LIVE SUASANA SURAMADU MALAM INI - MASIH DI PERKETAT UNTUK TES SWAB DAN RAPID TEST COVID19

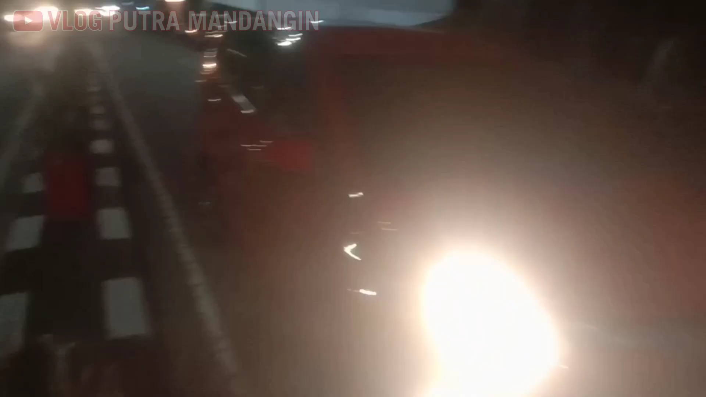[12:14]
Oke, kita balik dulu, guys. Saya ditanyain, guys. Kita pulang dulu, guys. Kita balik. Dan suasananya seperti ini.